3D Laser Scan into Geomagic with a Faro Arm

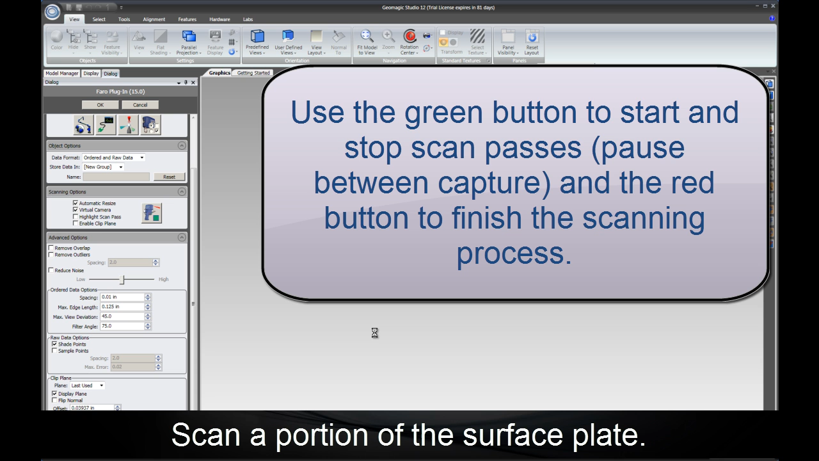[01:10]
All you need to do is click the green button to start scanning and to pause between scan passes.
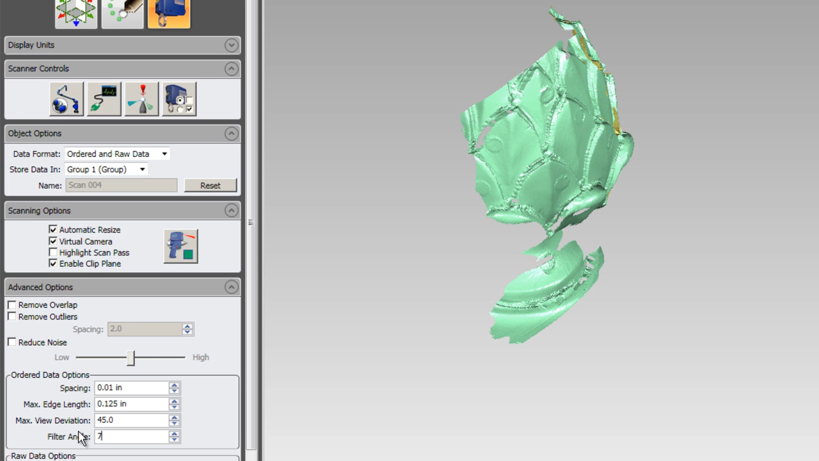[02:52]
Spacing is the distance between points on the laser stripe. This is essentially your resolution. Next is Max Edge Length. This is the distance between stripes that would be considered continuous data.
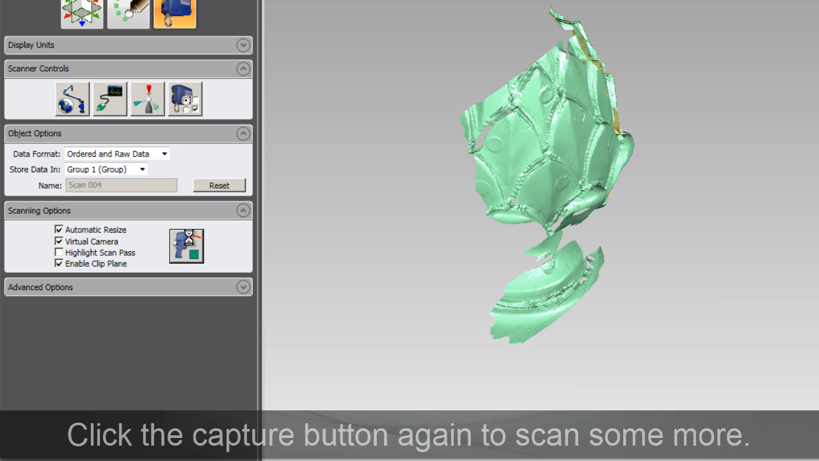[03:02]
Setting this very high will allow you to move the scanner very quickly across the surface.
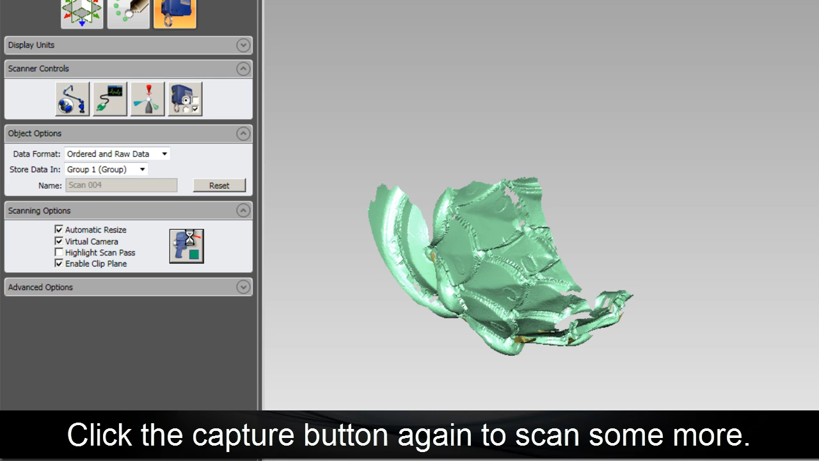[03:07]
Setting this value low will require you to go slowly across the part in order to capture continuous data.
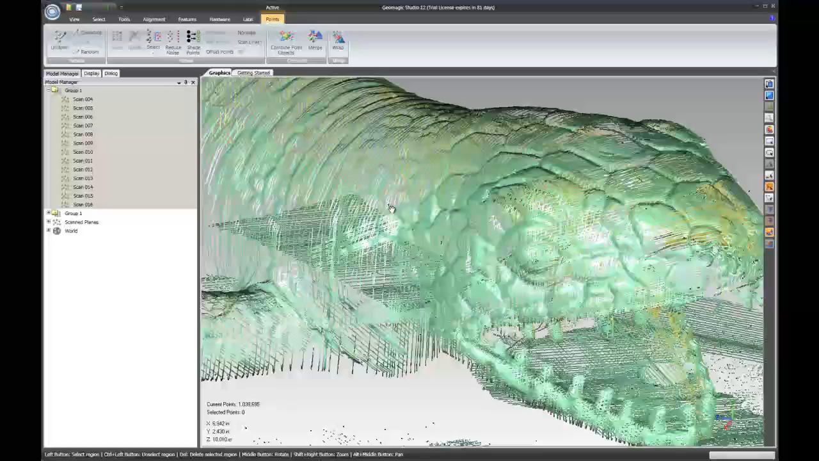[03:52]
We've completed the scan now, let's check it out. In this view we have the raw data from the scanner.
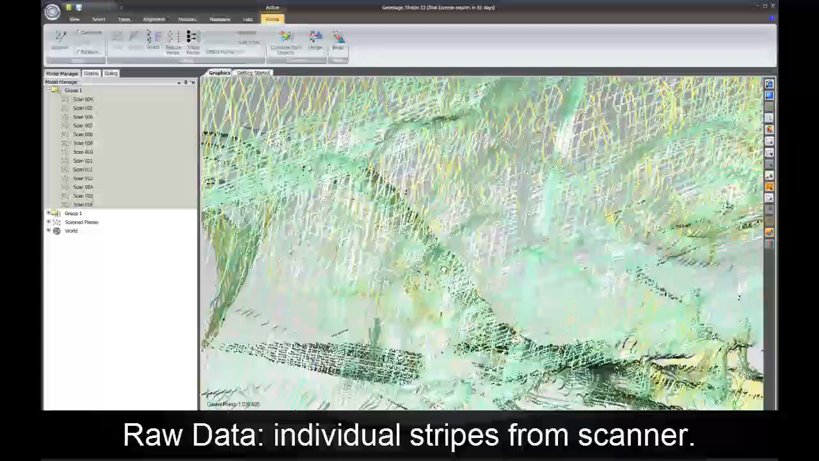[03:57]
You can see the individual stripes and the individual points.
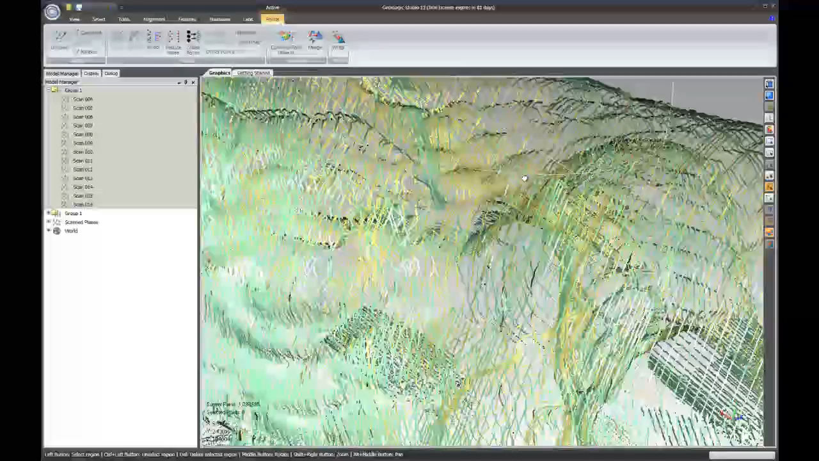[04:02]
Now let's check out the ordered data.
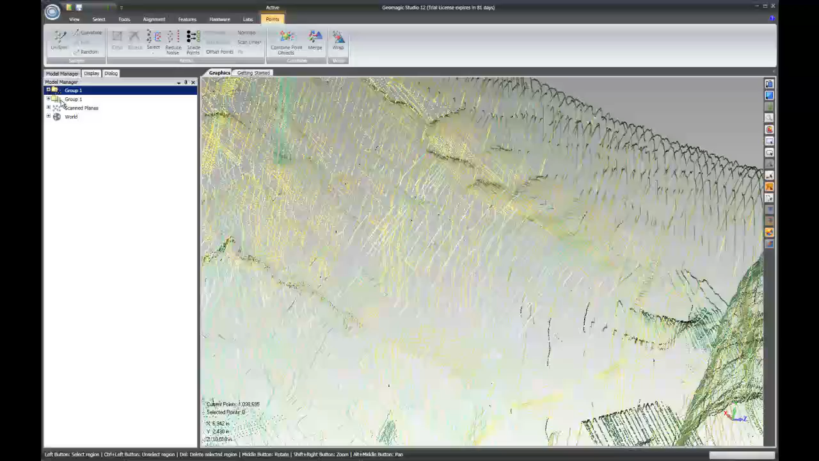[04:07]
You can see here that we can't see through it. The data is shaded as cells.
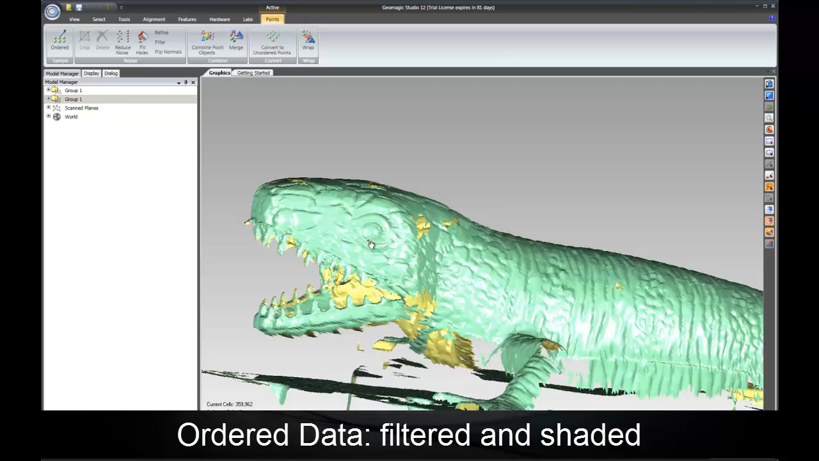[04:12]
This allows for better visualization.
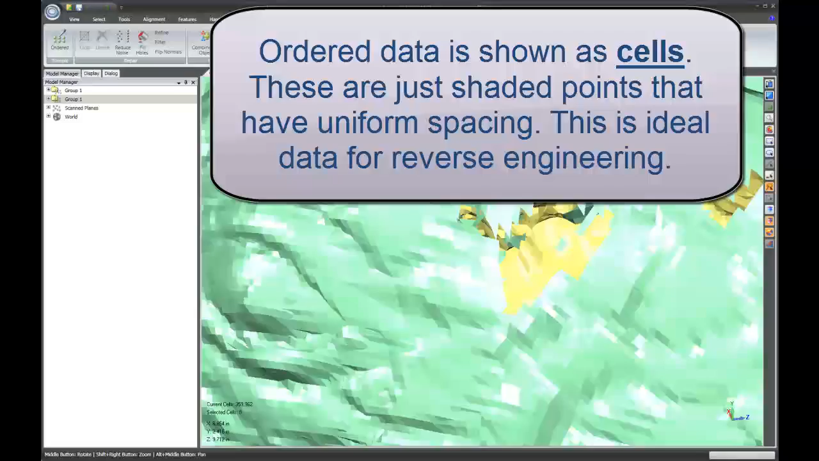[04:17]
We can also see that it's uniformly distributed across the surface of the part. Looks very nice.
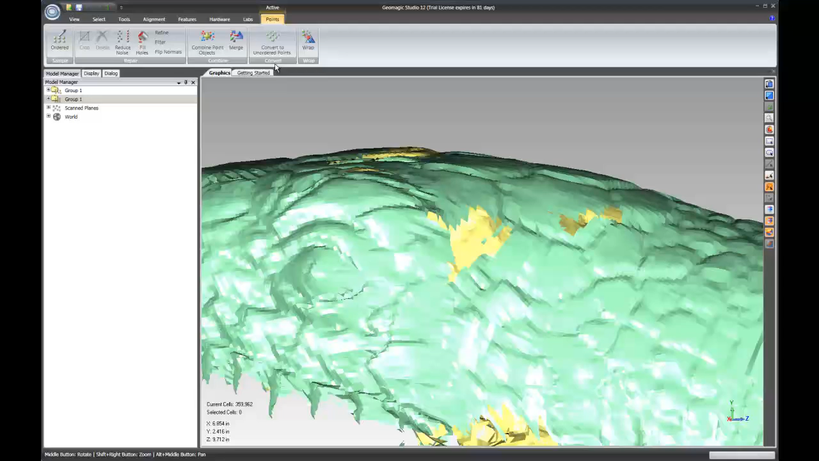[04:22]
This is very good data for reverse engineering or for inspection. The final step is to run the merge command.
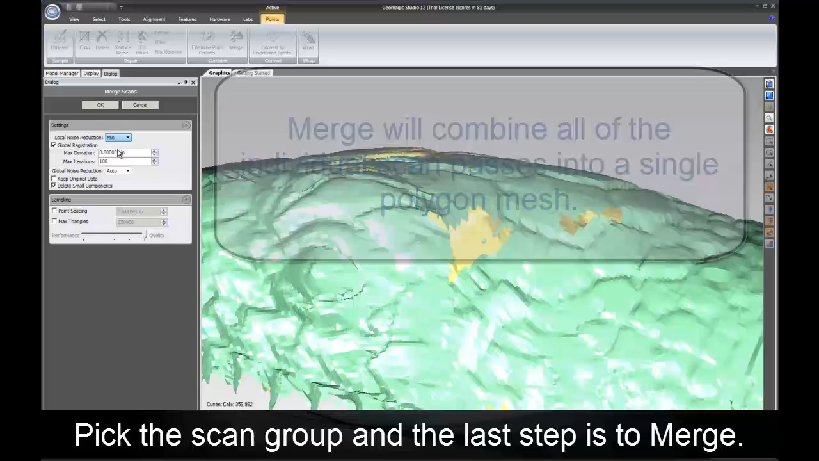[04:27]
This will combine all of the individual scan passes into a single mesh.
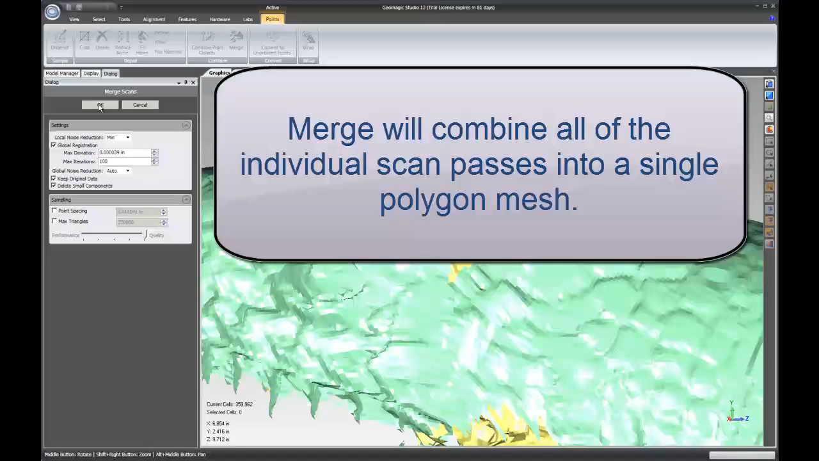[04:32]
Here we have the completed polygon mesh.
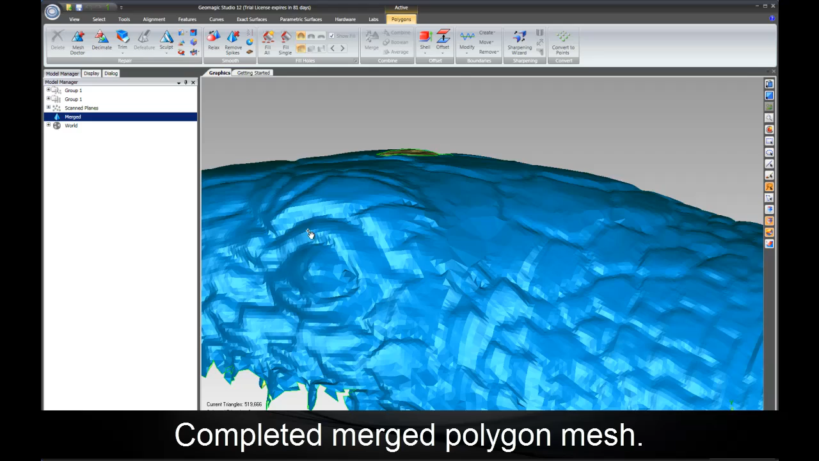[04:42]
The blue is the outside of the scan and the yellow is the inside face.